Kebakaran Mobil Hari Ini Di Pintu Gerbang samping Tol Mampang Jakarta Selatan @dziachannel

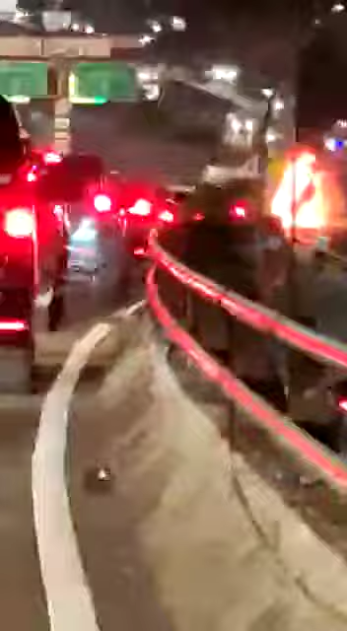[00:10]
untuk malam hari ini tampak sebuah mobil terbakar di samping
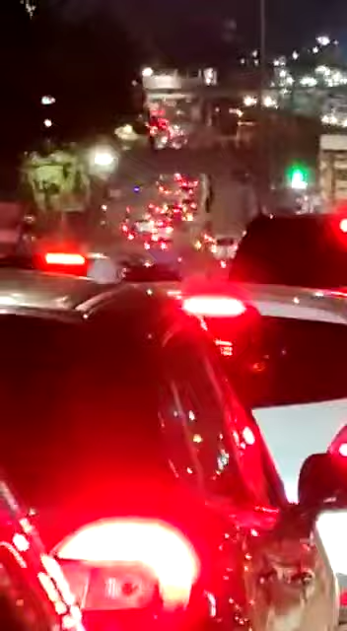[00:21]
gerbang tol pintu masuk Mampang. Ya itulah tampak sedikit api berkobar,
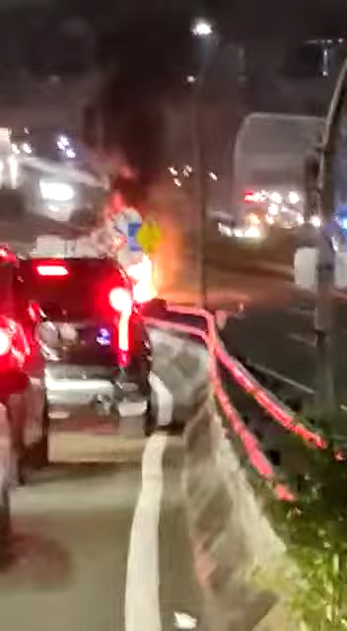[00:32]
membungung posisi saya berada di jalan layang Mampang, turun arah masuk tol, saya harus masuk tol Mampang, ini sepertinya tertutup,
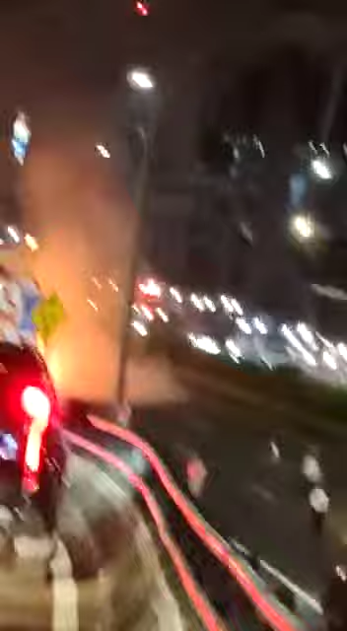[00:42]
karena harus melewati pancoran yang tidak bisa masuk tol.
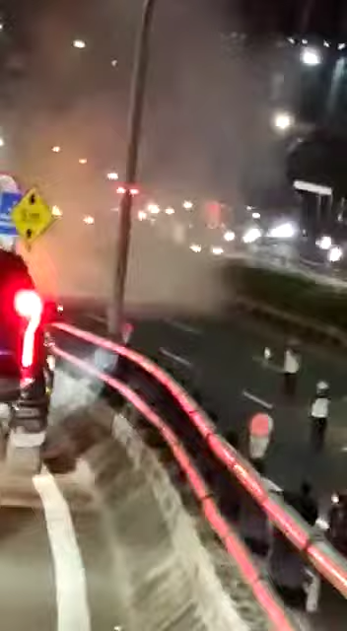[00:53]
Ya itulah, saya juga belum tahu kendaraan apa yang terbakar, nanti mungkin semakin dekat.
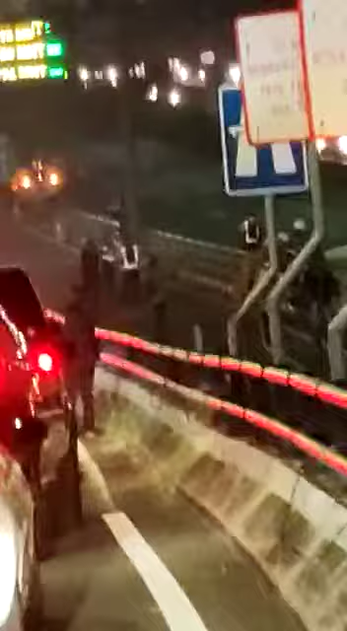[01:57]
Kertis di samping itu tol, alhamdulillah saya masih bisa melewati, masih diizinkan untuk masuk tol, sehingga tidak terhambat.